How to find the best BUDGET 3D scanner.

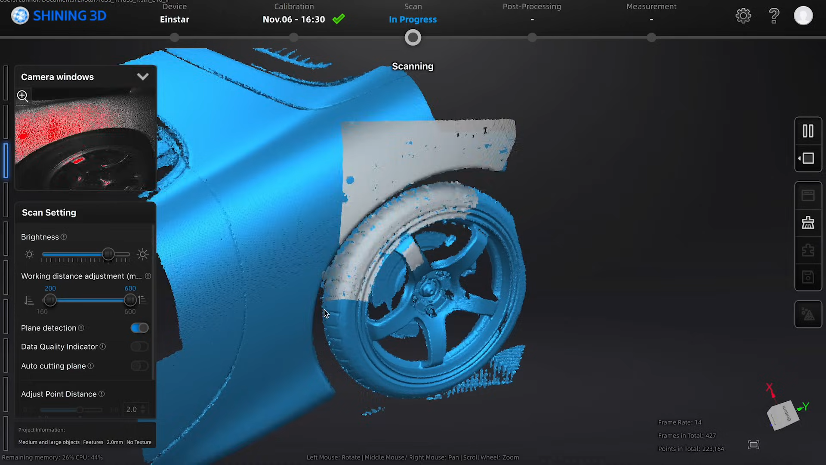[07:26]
pretty easily and quickly and processing was quite fast as well.
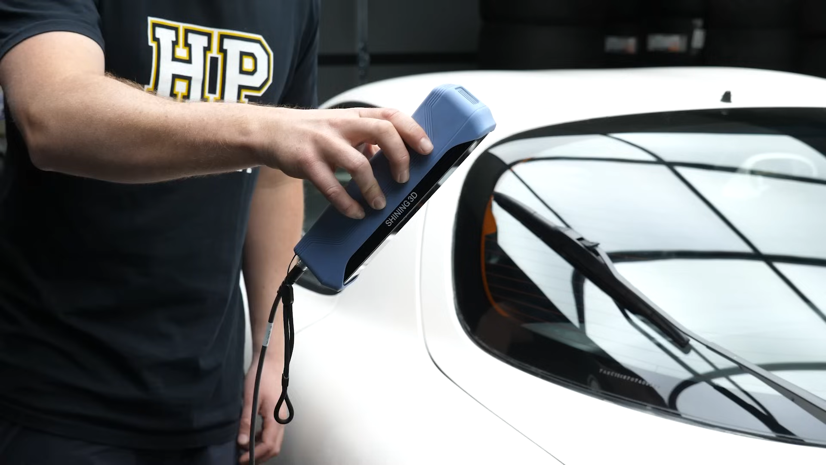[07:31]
The final scan was of relatively low resolution but you're going to get that when you're scanning a large area and if you want the processing speed to still be pretty quick.
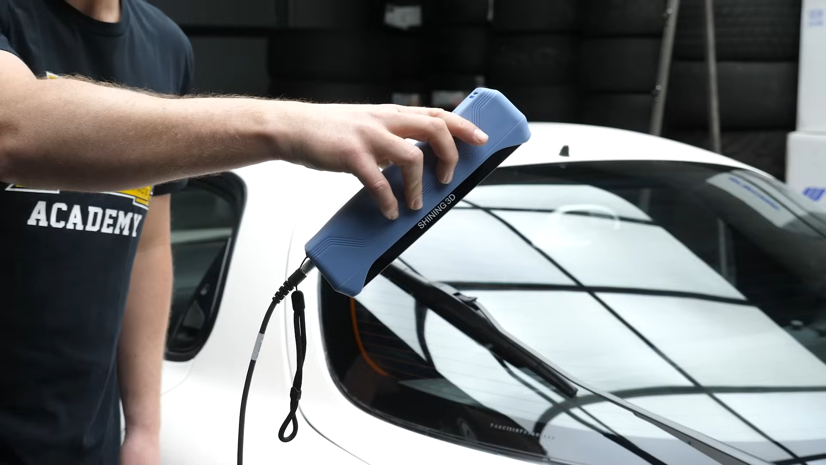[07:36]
So another scan I took was of our Billet SR20 block and I did this to be able to compare the accuracy of the four different scanners and I did this using a software package called Geomagic DesignX.
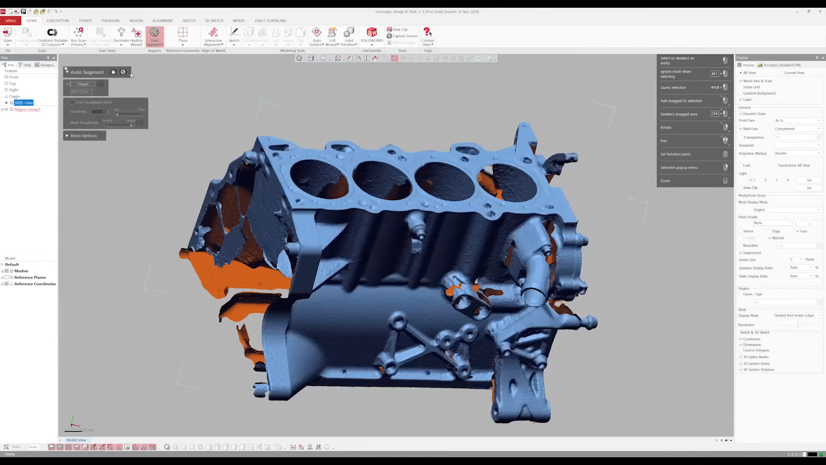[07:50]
So inside the software I used the auto segmentation feature to basically divide the meshes up into different regions.
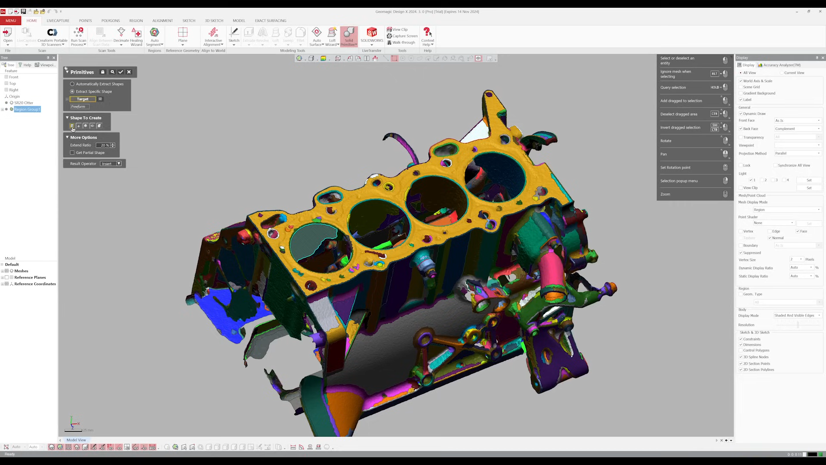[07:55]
Then I could fit CAD primitives in the form of cylinders to the cylinders and then
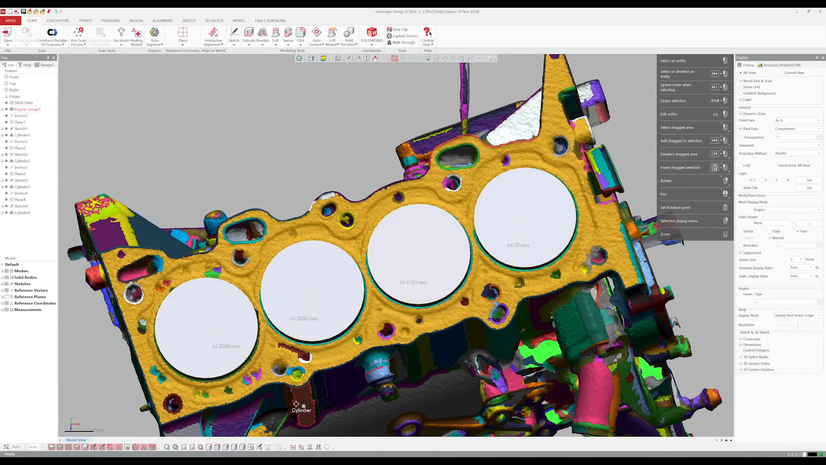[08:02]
use some measurement tools to be able to measure their accuracy compared to physical measurements from the real block.
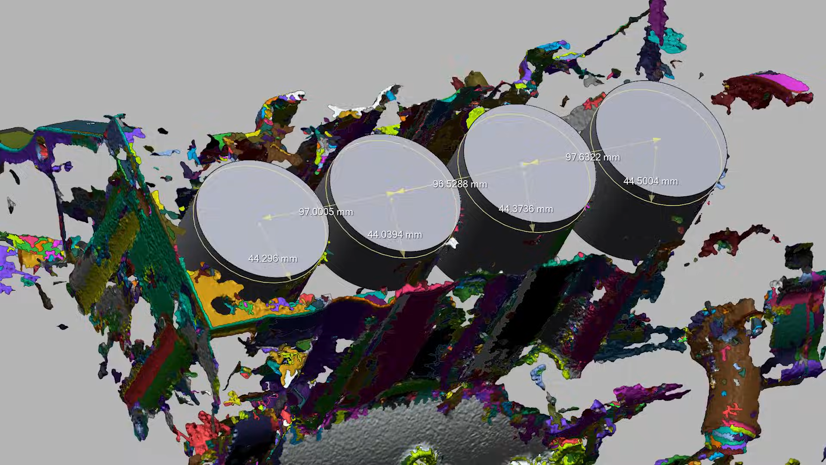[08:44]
The Creality Auto provided a much better scan and
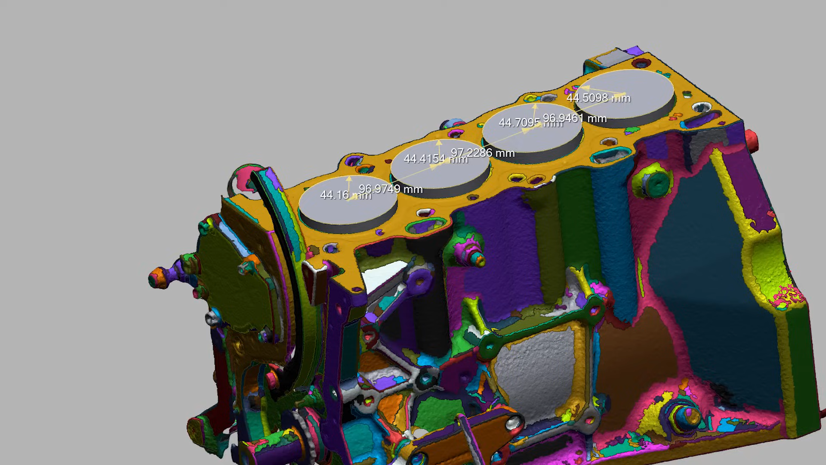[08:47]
the measurements were all within half a millimeter which is getting pretty decent. The Einstar provided a pretty decent scan and the bore spacing was all within 0.3 millimeters which is really good.
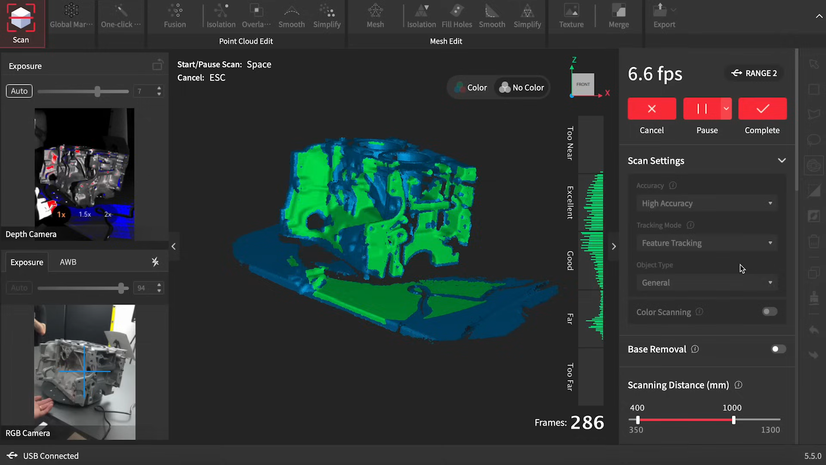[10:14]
However the software is pretty good and you can get good results if you're patient and what I did like about it is the ability to scan wirelessly through your smartphone.